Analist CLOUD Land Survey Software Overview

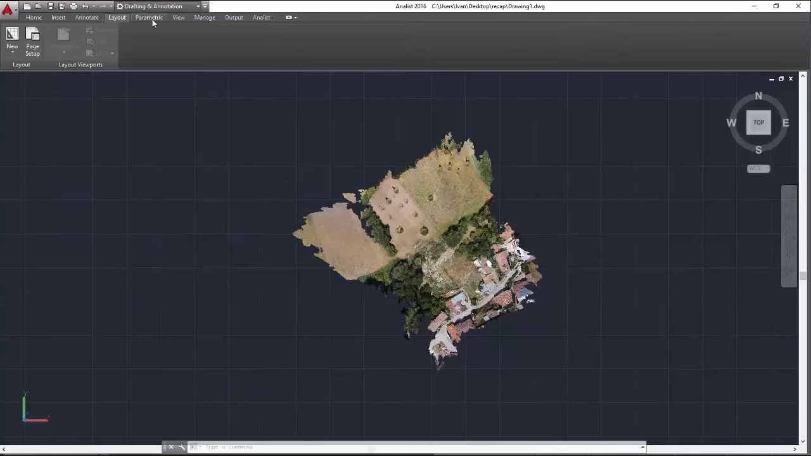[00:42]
As you can see, we have all the typical CAD functions. And then there is Analyst, which enables us to launch Analyst project. The tool with which we can carry out a number of operations. On models, triangulated surfaces, point groups, profiles, cross sections and more. With Analyst Cloud, we can import points, point clouds,
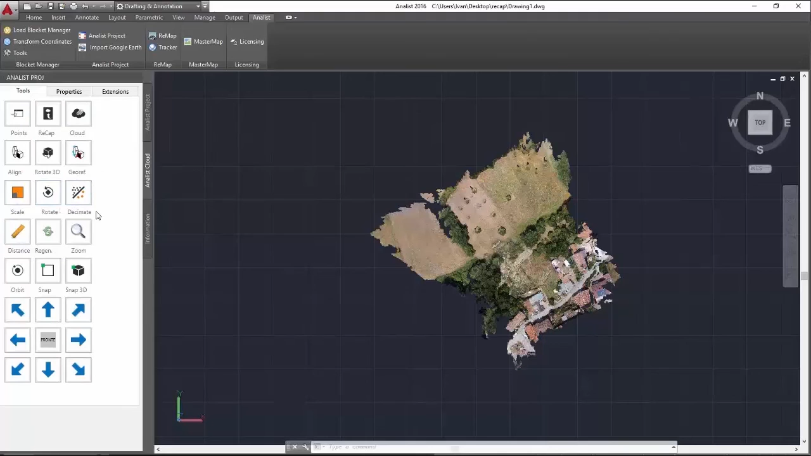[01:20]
set distances, scales and rotations, in addition to draw sections directly on the point cloud. We'll see you all. Thank you, everybody. Thank you, everyone. Thank you.길. Bye bye bye bye.